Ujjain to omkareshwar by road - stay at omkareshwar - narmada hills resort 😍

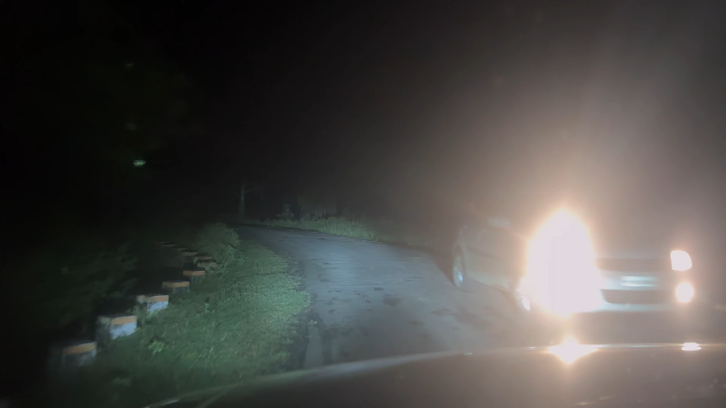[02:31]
तो अभी हमारा गए रास्ता भटक गए और अंदर हम जंगलों में आ गए हैं और काफ़ी एडवेंचरस रोड है, मज़ा आ रहा है. पता चलेगा अभी आगे जाके कहाँ निकलता है ये रास्ता. दोनों साइड कुछ नहीं है, खेत.
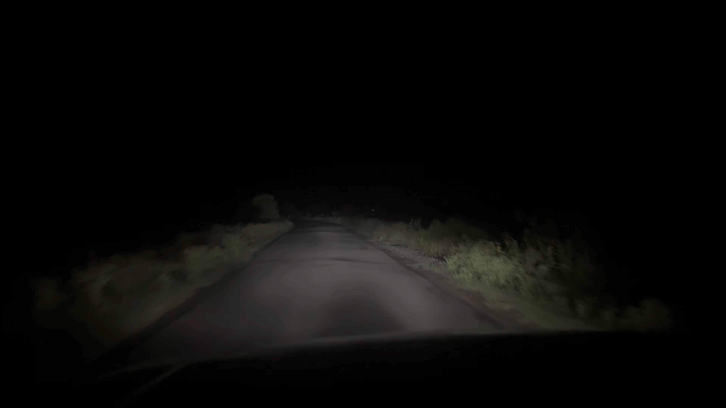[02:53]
बहुत ही गलत जगह फंस गए हैं, किसी जंगल में हम.